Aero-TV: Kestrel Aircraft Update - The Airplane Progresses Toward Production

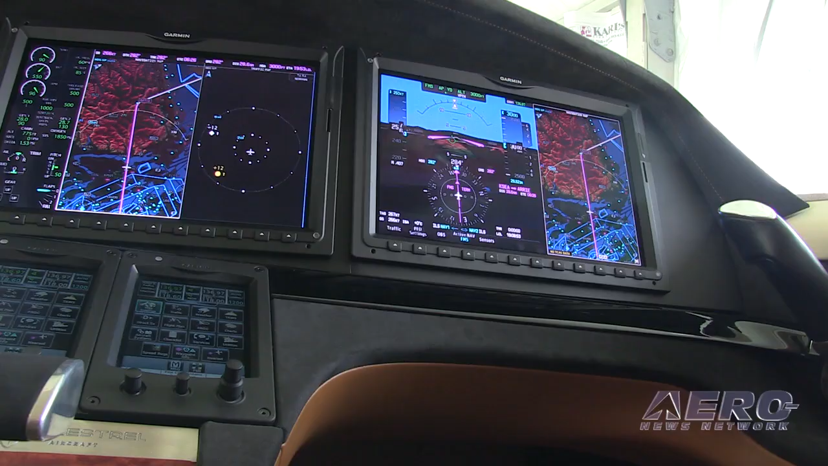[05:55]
The G3000 adds a number of really important steps to that with this touchscreen interface that